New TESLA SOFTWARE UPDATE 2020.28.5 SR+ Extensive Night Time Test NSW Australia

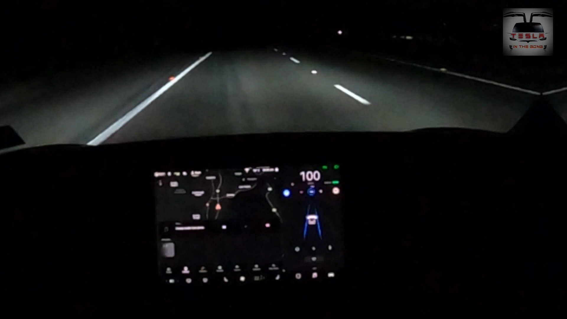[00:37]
So what do you get with 2020.28.5? Well there's a small improvement in the traffic light and stop sign control.
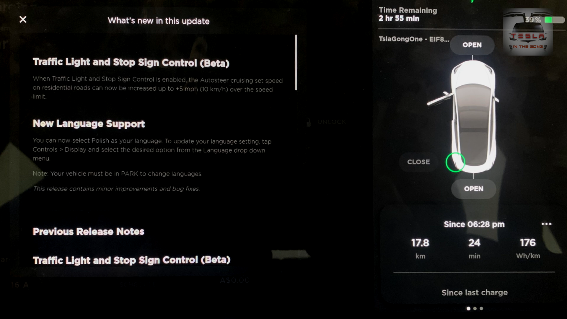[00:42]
Now you can go 10 kilometers per hour over the speed limit that is about five miles over the speed limit. Otherwise there's a language support but that's about all. But in this video I've done an extended testing of the traffic lights top sign control on Wollongong roads.
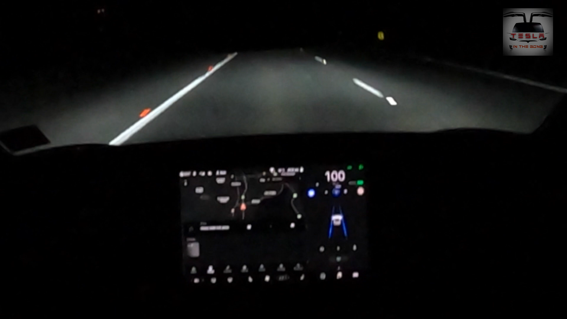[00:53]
Let's see how this goes. I put the car on autopilot and that blue flashing light is the car telling me to keep a firm pressure on the steering wheel. This is not autonomous driving guys so be careful. Right the first scenario is not unusual. This is how traffic about cruise control works. My model 3 is able to recognize the car in front of it.
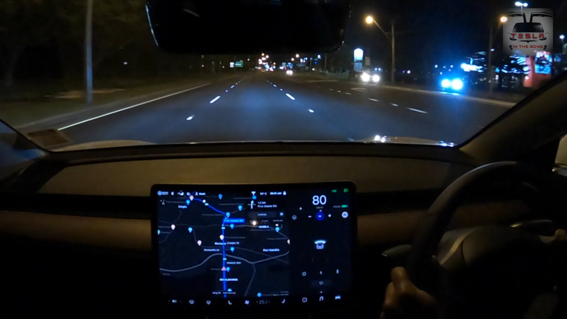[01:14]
It slows down although it can recognize the traffic lights right about here.
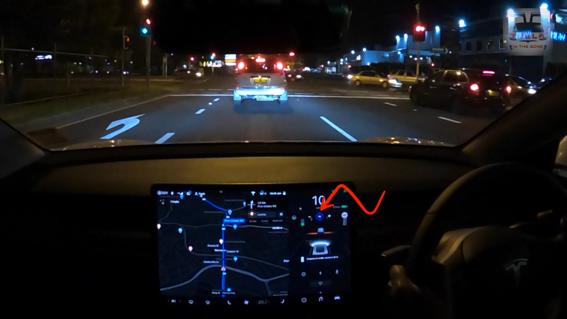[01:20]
It does stop because of the car in front of it and not because of the traffic lights. Now once the traffic light turns green right here you can see that the car is responsive and it recognizes that traffic light change as well. Now watch this there's another set of traffic lights coming right about here and as soon as the car sees that it gives me that warning saying that it's going to stop. I override it by pressing that right stop down and the car goes across and here I'm of course changing lanes as well. Really sweet. Really sweet indeed.
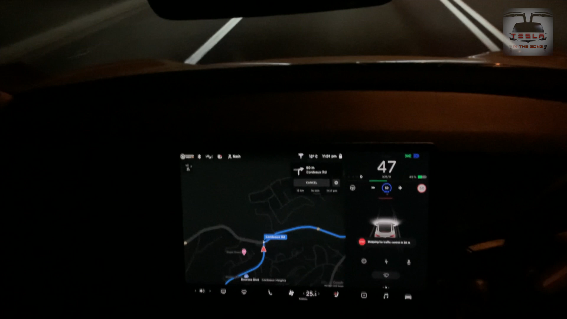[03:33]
Okay, this one is not new but it's quite nice.
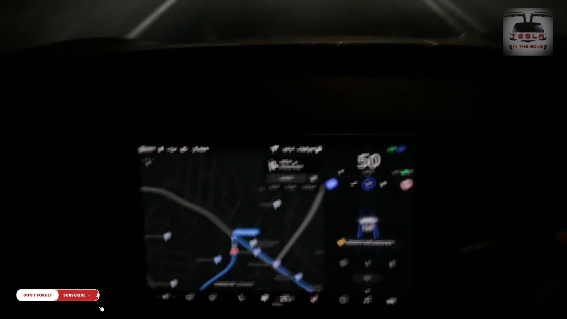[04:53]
You can see the roundabout is coming up and saying it's stopping for roundabout in 75 meters. 25 meters there. Not bad at all. I'm going to drive manually from here because I'm a little worried.
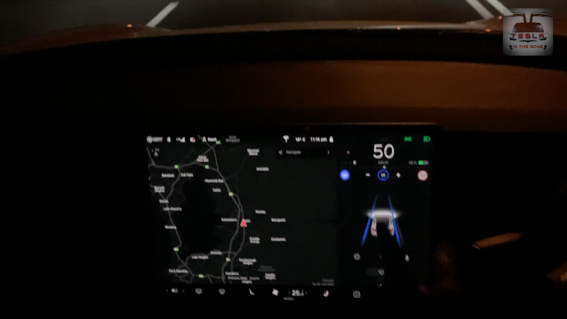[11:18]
Stay at 50. And there is a traffic light coming up. I really want to check that red light coming on. So I'm going to override it. All right. Okay. Okay. Let's keep going.
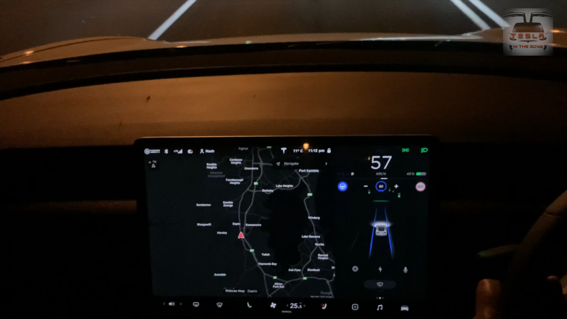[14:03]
I'm still in green. I didn't turn red. Oh man. Okay. Another traffic light coming up. Override.